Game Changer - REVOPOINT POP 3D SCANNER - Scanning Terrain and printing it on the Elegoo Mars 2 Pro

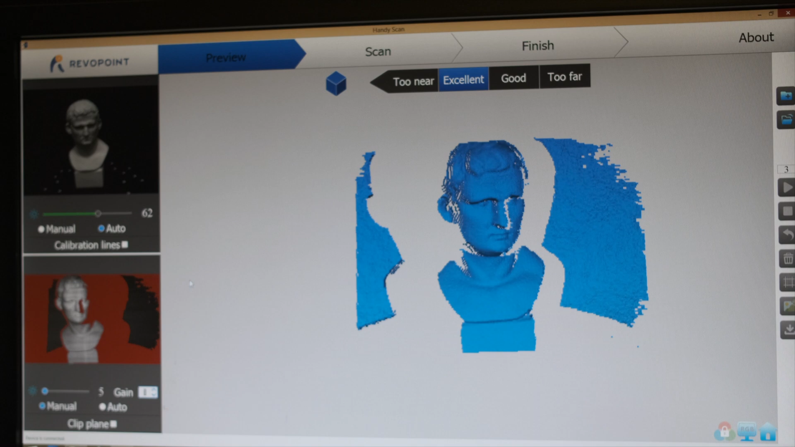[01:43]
scanner was working and bringing the image into the handy scan software but my first attempts were not working at all the
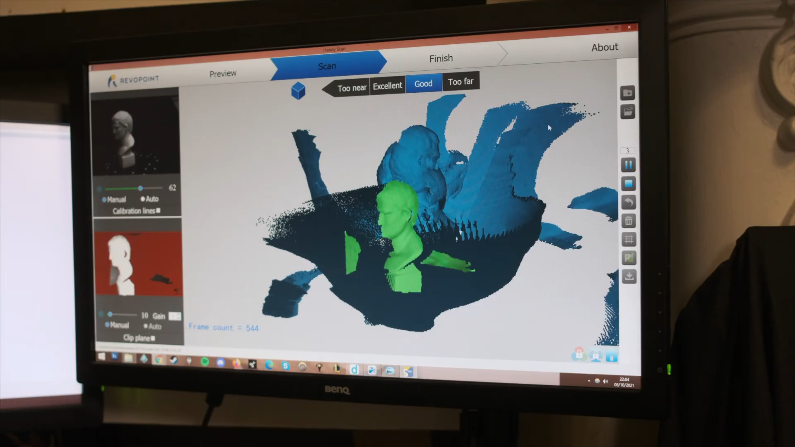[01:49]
scanner kept picking up the background which was really frustrating because it seemed to be picking
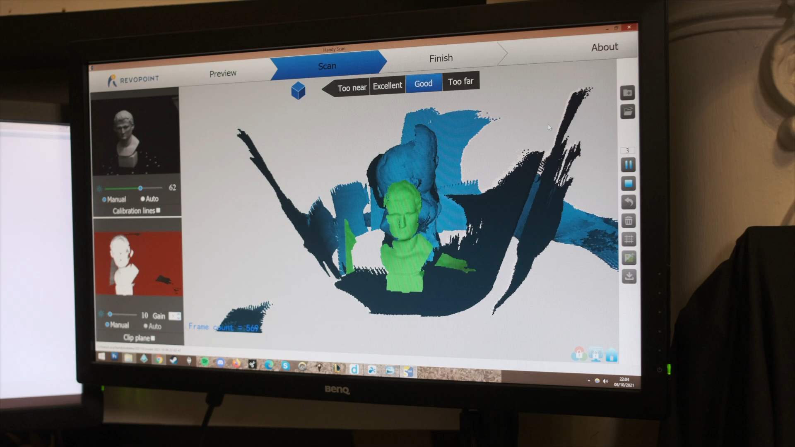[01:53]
up the bust really nicely and my first complete scan looked like this almost like
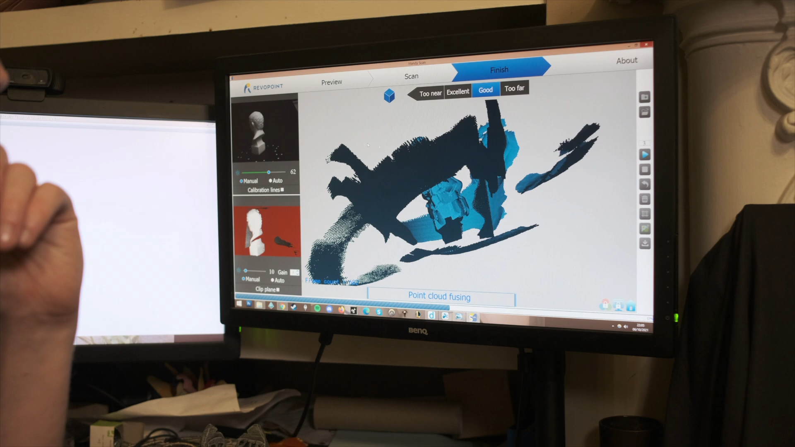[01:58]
the symbiote from venom was taking control of the bust even though the head in the middle looked disfigured
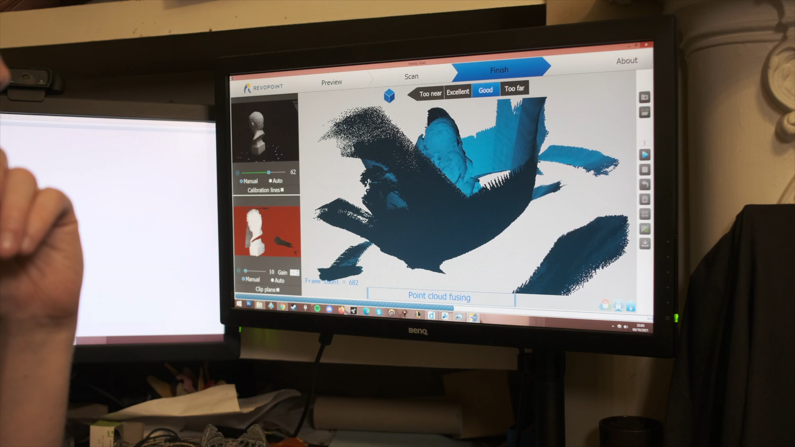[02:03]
this still looks pretty cool but I had to figure out a way to get rid of the background
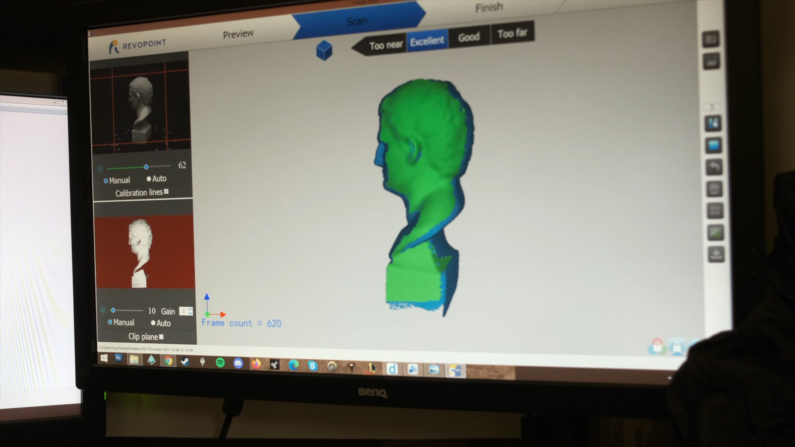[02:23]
leap forward on the learning curve the color of the background
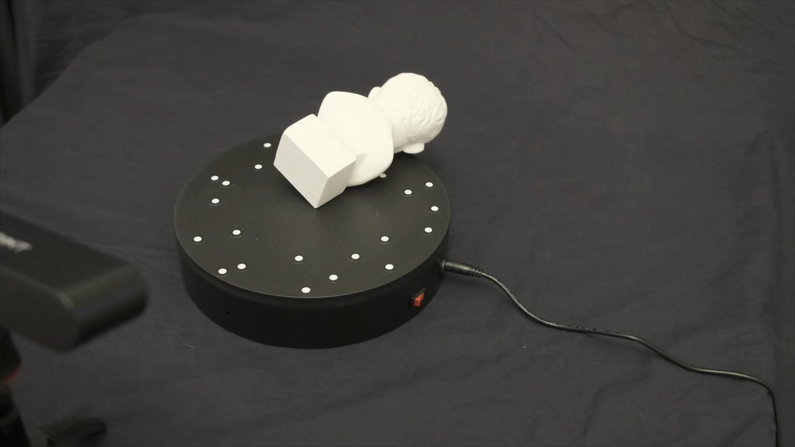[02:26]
doesn't seem to matter as long as you have your subject matter far enough away also a pretty cool feature of the handy scan software is
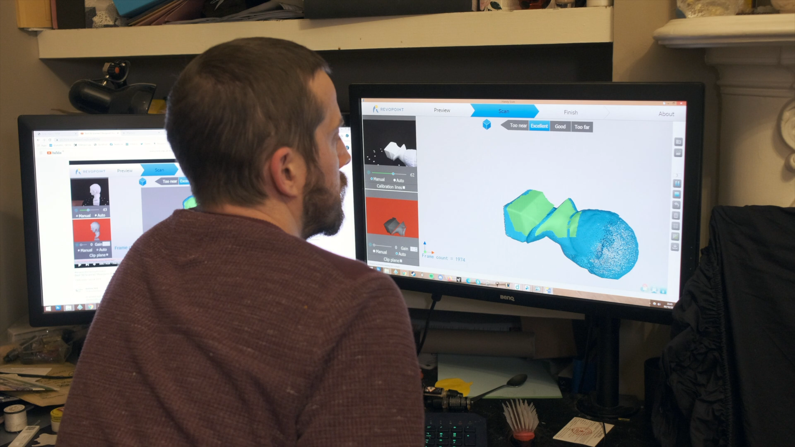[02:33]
that you can pause your scan partway through to reposition your piece on the turntable meaning that you can
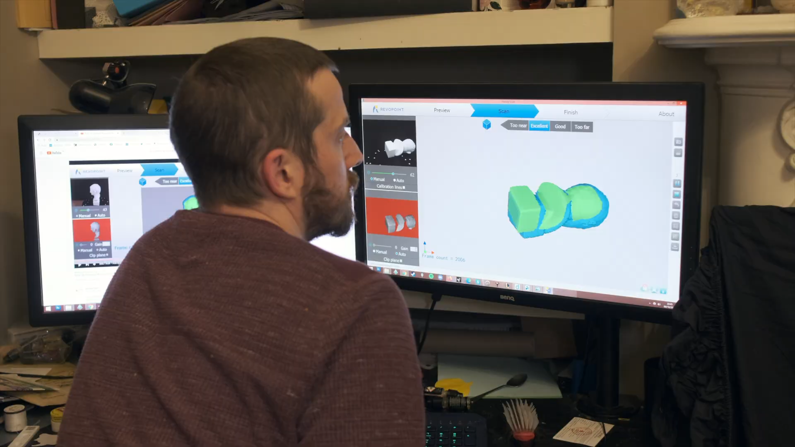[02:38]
get complete scan so with those minor adjustments I was able to jump from scan that looked like
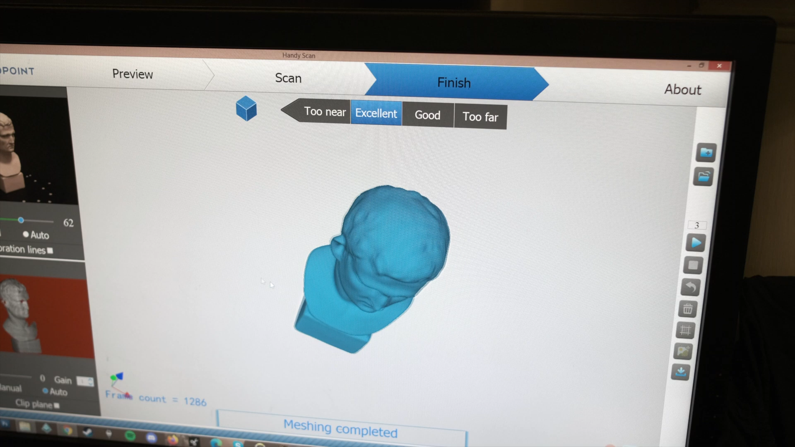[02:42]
an explosion to pretty much a perfect scan of the Roman bust right now it's time
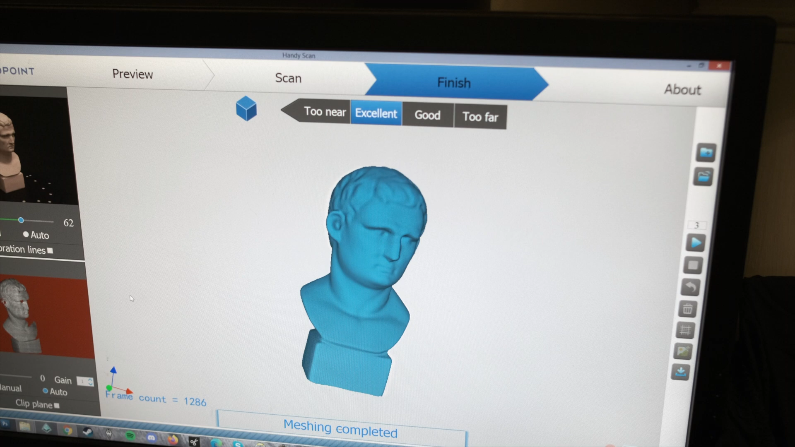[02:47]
to have some fun and see if we can scan some handmade tabletop terrain pieces and turn them into STL files I'm
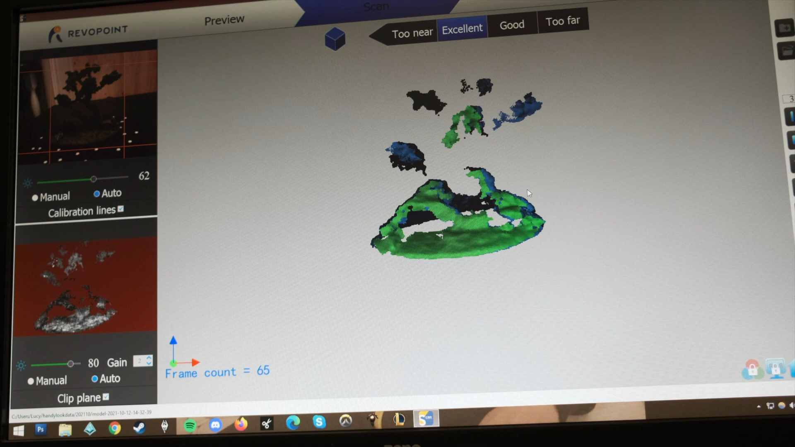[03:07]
central part of the tree resulting in this very globular looking scan maybe as I
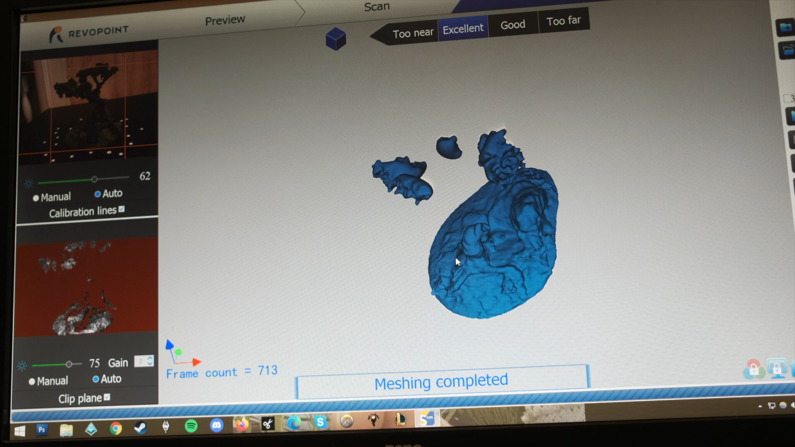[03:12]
become more familiar with the controls in the software I will be able to achieve a better result with a piece like this
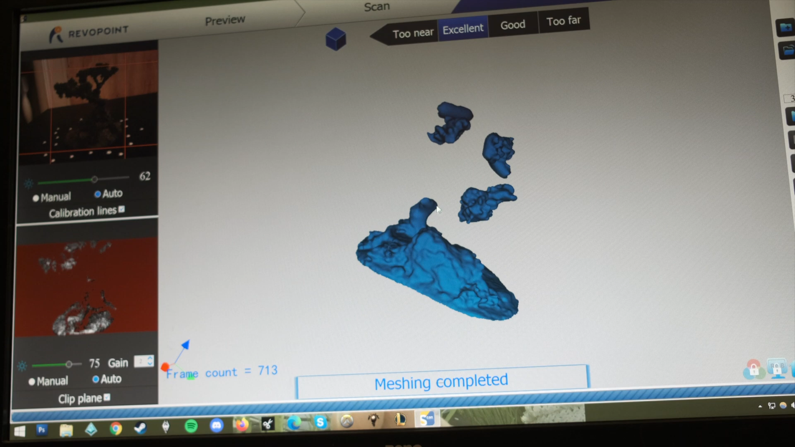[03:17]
down the line but for now let's try something a little bit simpler like this modular dungeon door